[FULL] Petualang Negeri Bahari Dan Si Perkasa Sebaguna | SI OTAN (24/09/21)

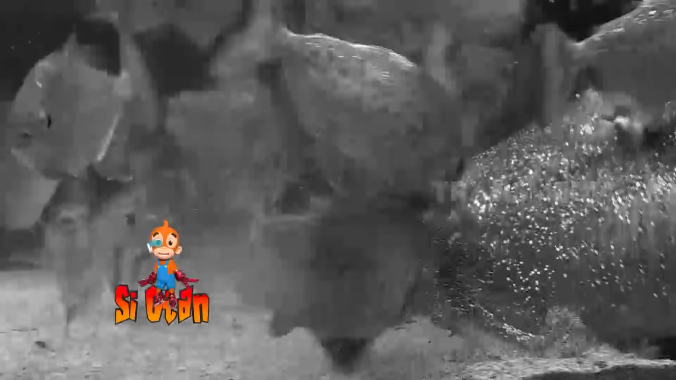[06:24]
Piranha besar pun tidak mau menyerah.
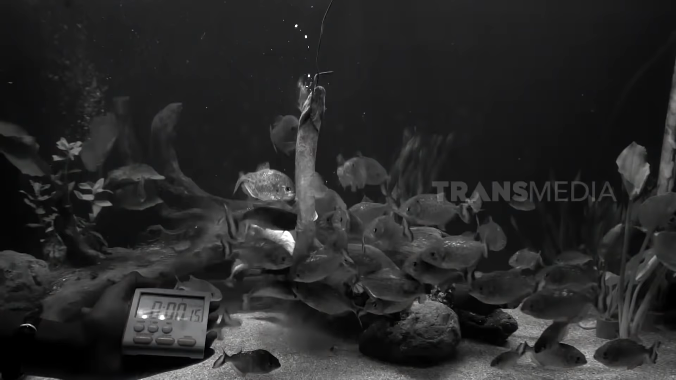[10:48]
Otan mau coba hitung kecepatan makan mereka, ah.